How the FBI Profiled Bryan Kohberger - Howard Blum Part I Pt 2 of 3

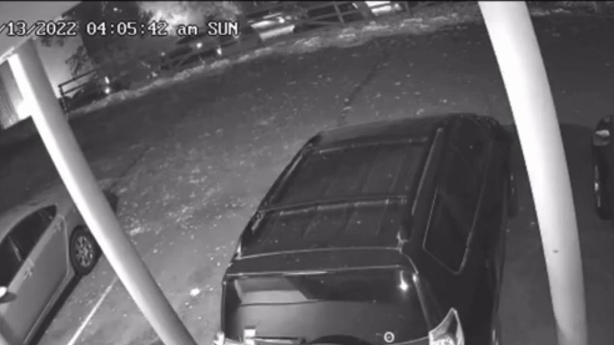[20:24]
through noon on that Sunday the 13th, he said. Once those tapes were reviewed, the same telltale white car was spotted, and again, it appeared to be making a breakneck getaway through the dark 3 a.m. streets.